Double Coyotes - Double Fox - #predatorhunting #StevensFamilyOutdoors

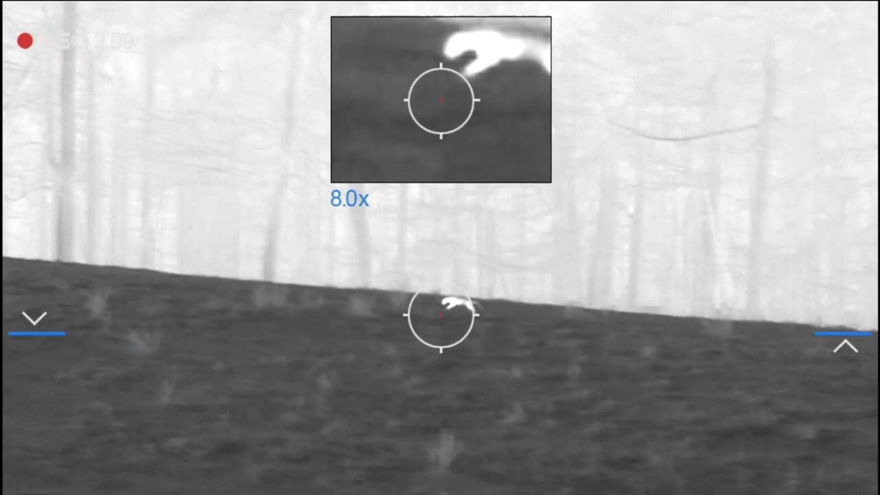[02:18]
yeah yeah I'm going to shoot it again.
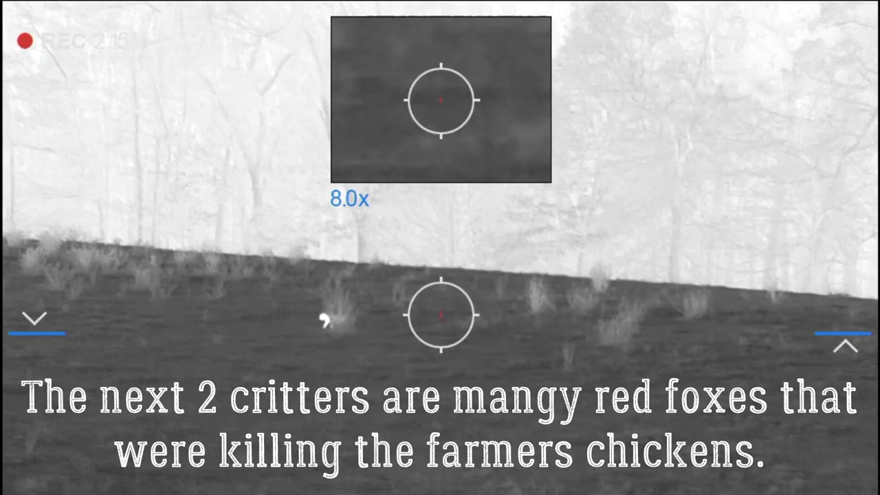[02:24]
Got him right there? Shoot it again.
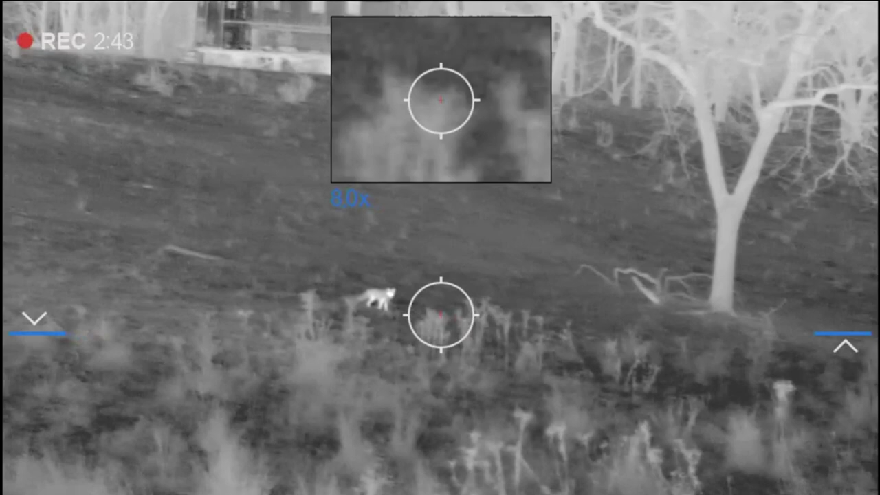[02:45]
Now. Missed it. Will stop, will stop. Woo!
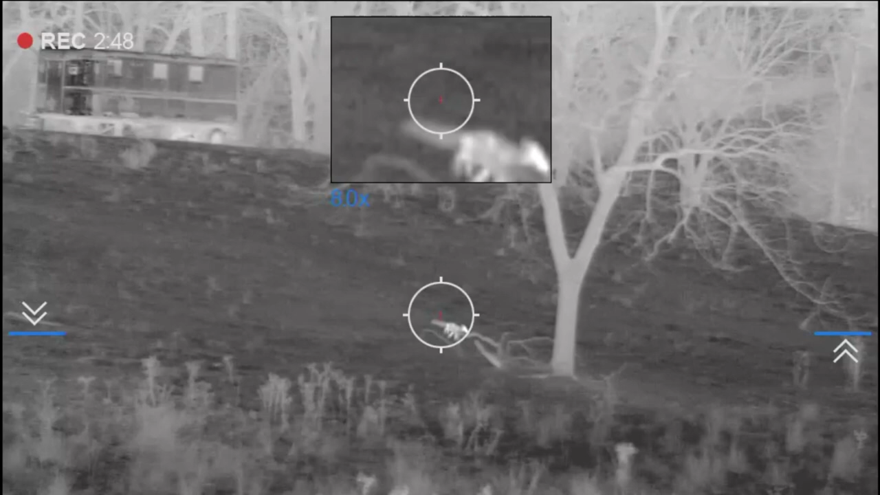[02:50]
Woo! Got him. Good shot, buddy.
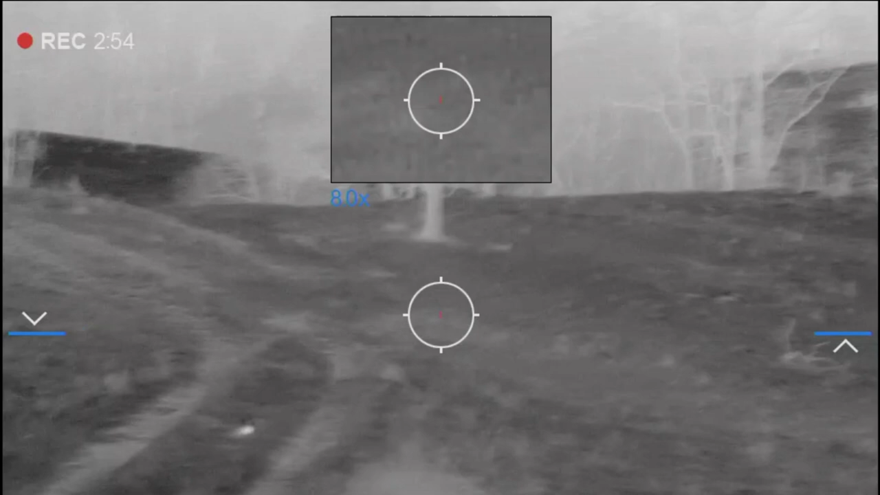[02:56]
Did he wreck us? Yeah. I win. Yes, I got it.
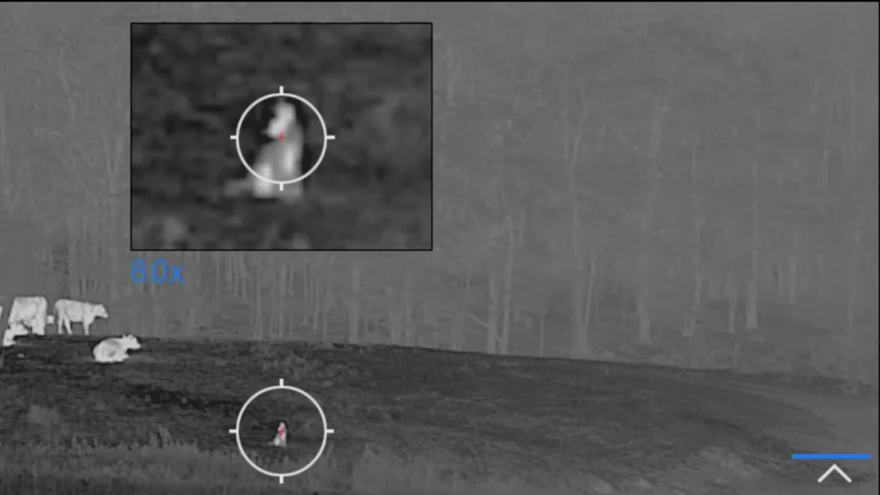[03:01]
Yeah.
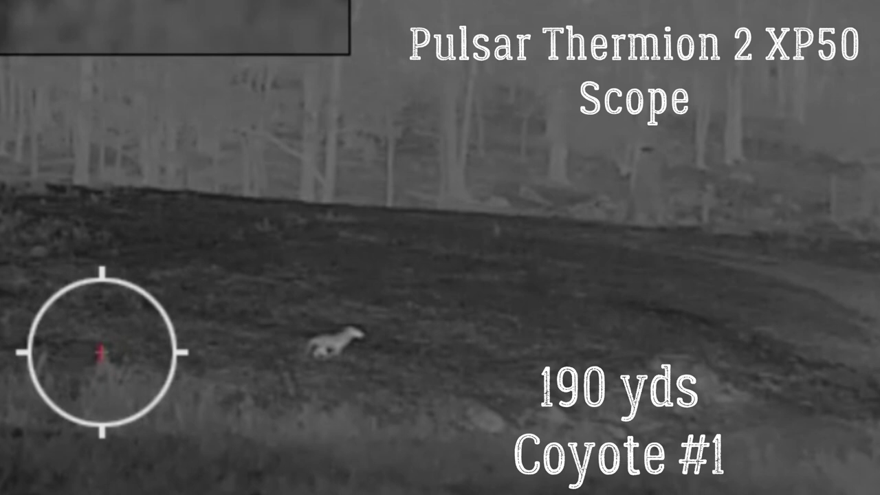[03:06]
You hit him. I'm going to knock.